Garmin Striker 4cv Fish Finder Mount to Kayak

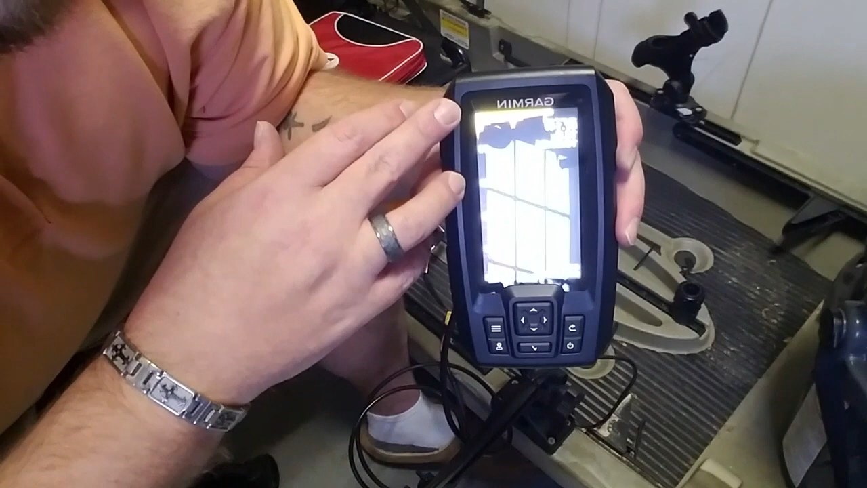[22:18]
a lot of dead space out here because obviously i haven't kicked out to to air it doesn't really just see in my leg if i move
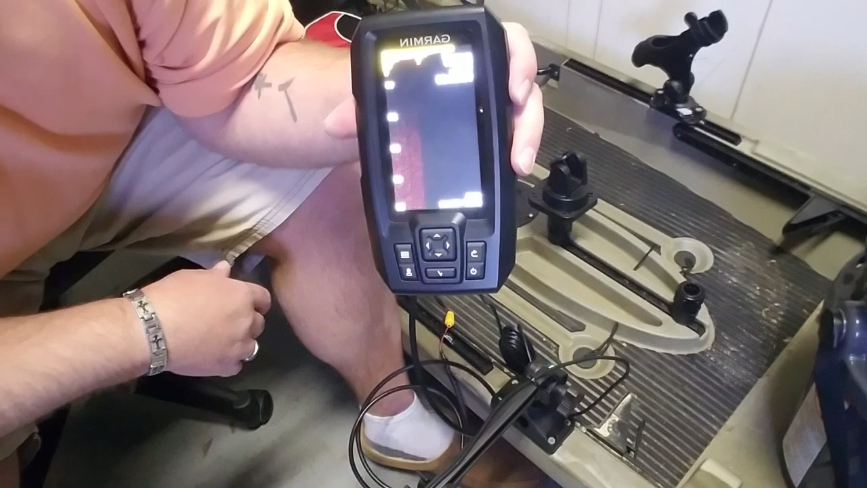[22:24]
go pick up a little bit more so not a whole lot going on down there see it's picking up uh probably there's a wall about 10 feet to the side so
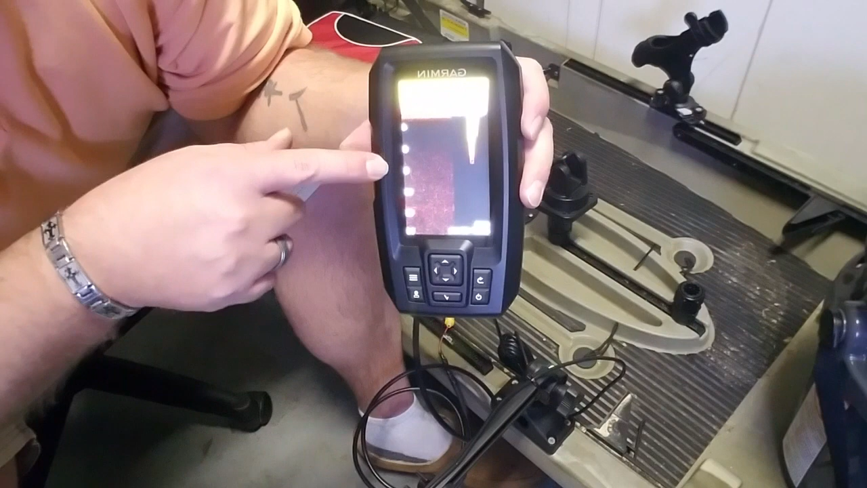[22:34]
it's picking up a wall there's some boxes and stuff over there so not a whole lot of uh
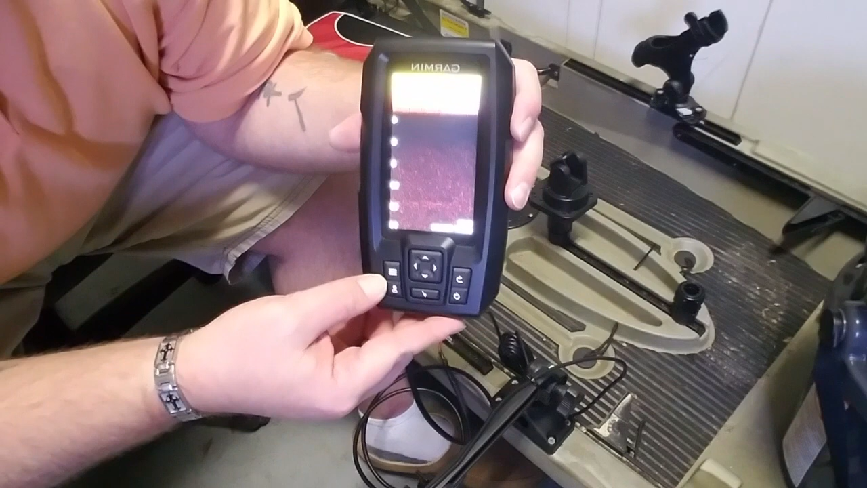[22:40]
dexterity because there's there's not a whole lot to look at so all right go back see if we can do a traditional view
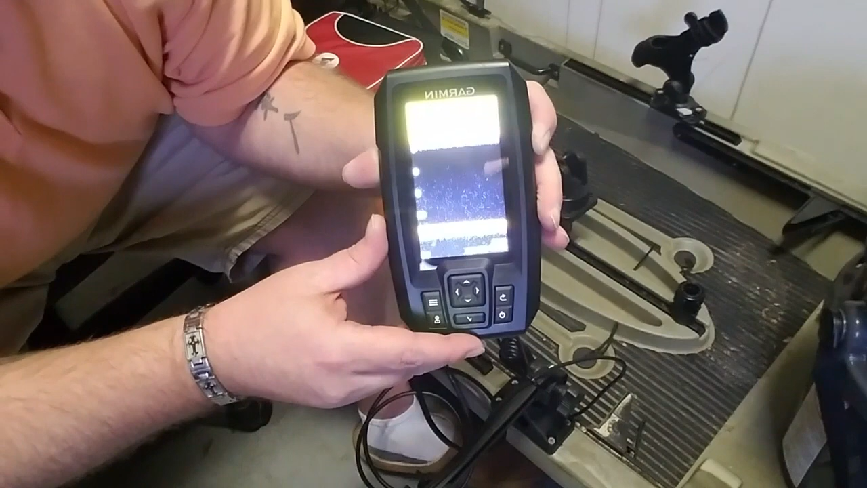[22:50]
there you go it's not picking up anything because obviously there ain't anything for it to pick up so